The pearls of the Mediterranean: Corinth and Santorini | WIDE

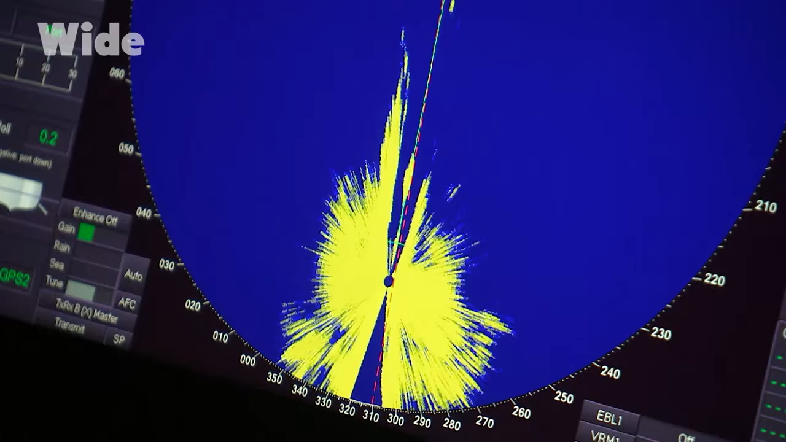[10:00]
There's a rockfall 100 meters ahead, on the right there.